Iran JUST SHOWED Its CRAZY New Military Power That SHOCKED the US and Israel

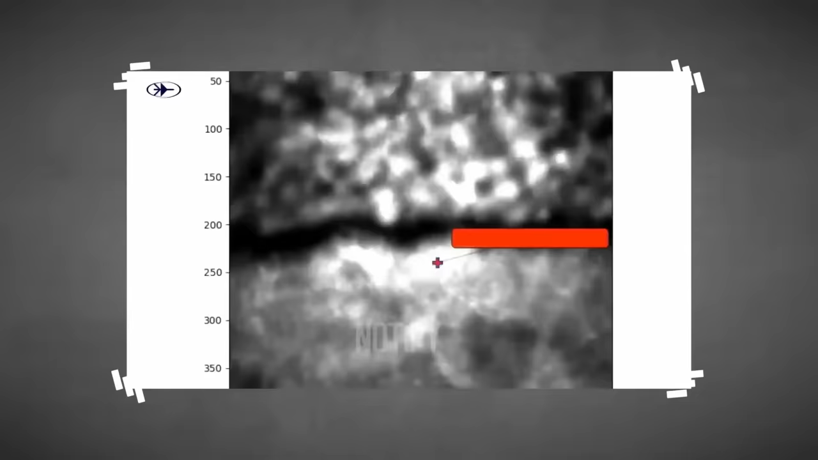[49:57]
up to a distance of 2.17 miles and functions effectively under all weather conditions.